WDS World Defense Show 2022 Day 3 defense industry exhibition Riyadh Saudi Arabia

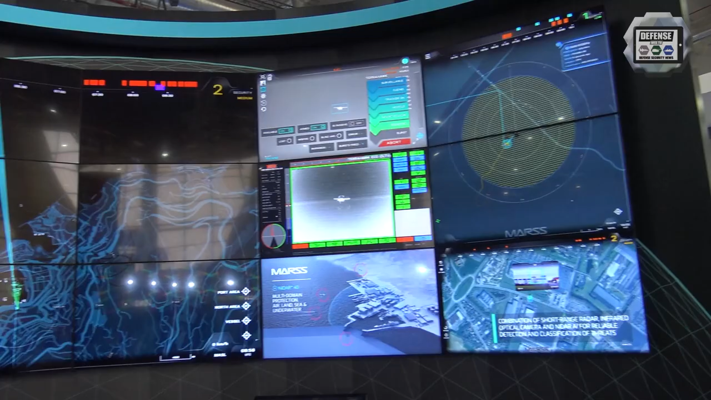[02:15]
I'm Stephen Scott, I'm the head of R&D for Defence at Mars. So this is our newest product, which is the Mars Interceptor.